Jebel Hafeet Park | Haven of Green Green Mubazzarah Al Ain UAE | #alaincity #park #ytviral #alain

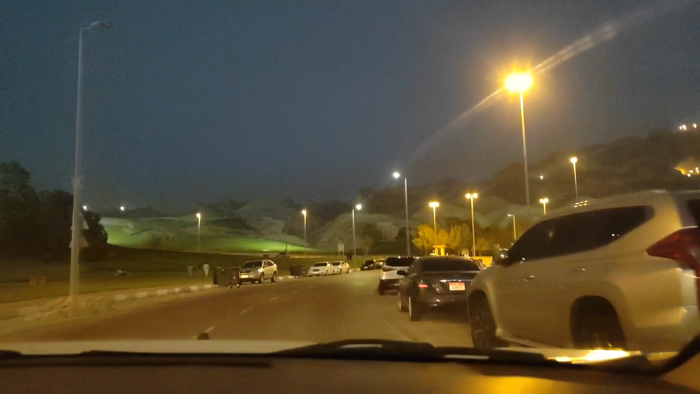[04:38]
पार्क से जो है ये दो गेट पड़ेंगे आपको, ये पार्क से एग्ज़िट का गेट है, राइट साइड से इस आएगा जब हम जाते हैं।
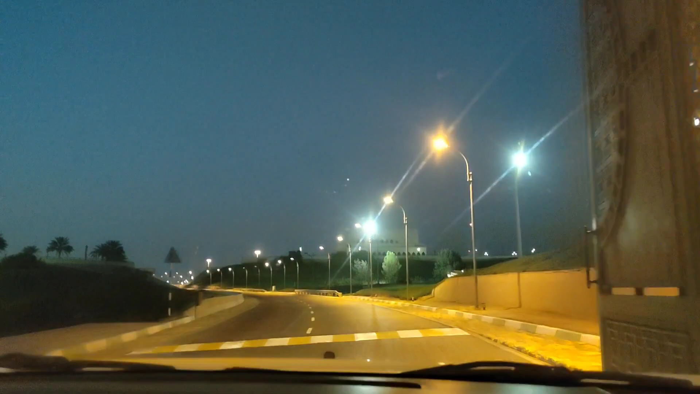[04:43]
और ये जो गेट आपको नज़र आ रहा है, ये एंट्री का गेट है जबल हफीद पे के टॉप पे जाने के लिए।
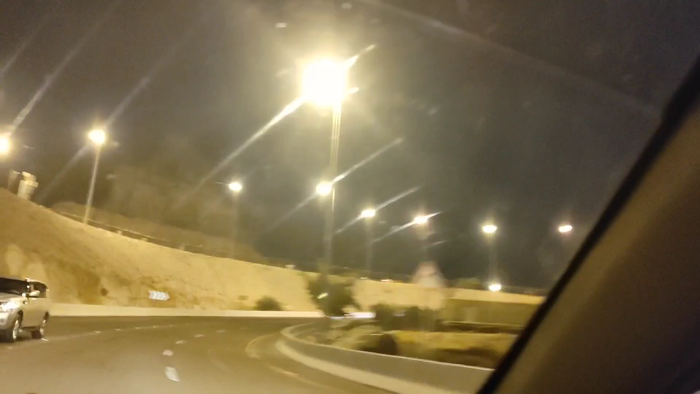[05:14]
यहाँ से आपको जो है वो एक शेख का पैलेस भी नज़र आएगा, वो भी मैं आपको दिखाऊँगी। अब हम यहाँ पार्किंग में पहुँच गए थे टॉप पर, यहाँ हम लोगों ने पार्किंग की।
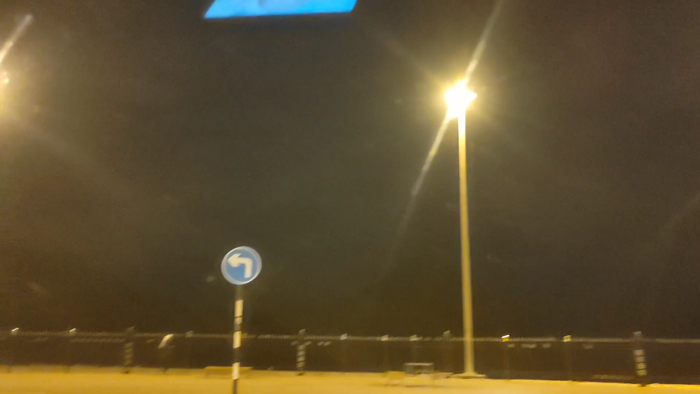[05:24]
पार्किंग के बाद मैं आपको थोड़ा सा दिखाती हूँ इसका व्यू।
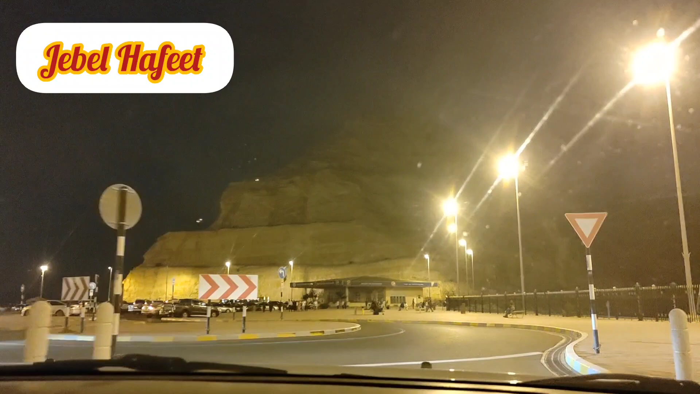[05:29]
ये देखिए ये जो सामने आपको पहाड़ नज़र आ रहा है उसके नीचे जो एक हट सा नज़र आ रहा है, ये एक रेस्टोरेंट था लेकिन अभी वो बंद है।